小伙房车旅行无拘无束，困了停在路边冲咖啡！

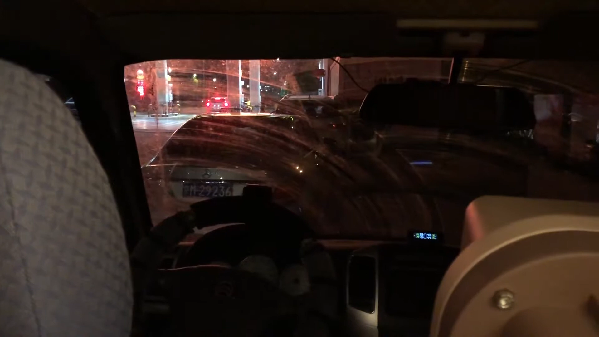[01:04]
我现在比较担心一点就是不知道刚才睡觉有没有被贴发单之类的不过看前面两辆车都停在这里应该是没事
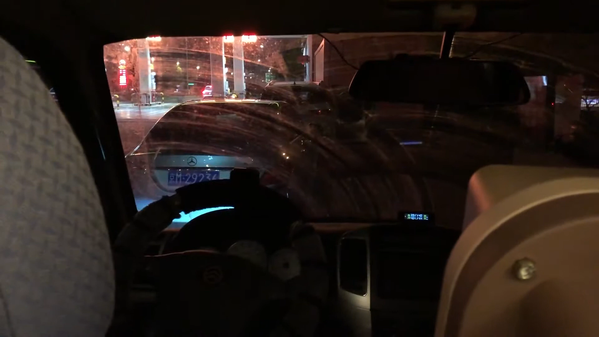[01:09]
下车看一下吧
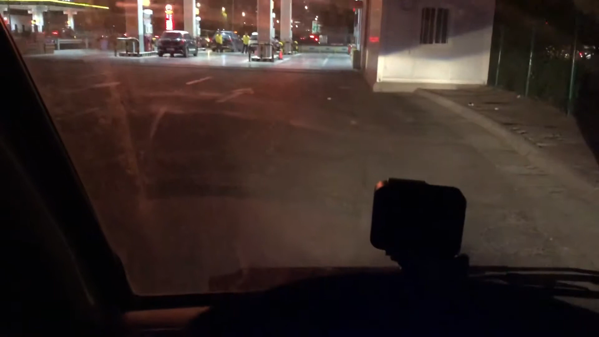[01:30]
刚刚看了一些导航还有差不多七十多公里到达目的地不过现在呢喝完咖啡已经睡了一觉的我彻底不困了刚才这高速上真的是特别特别困感觉随时都要睡着都可以我找到一个加油站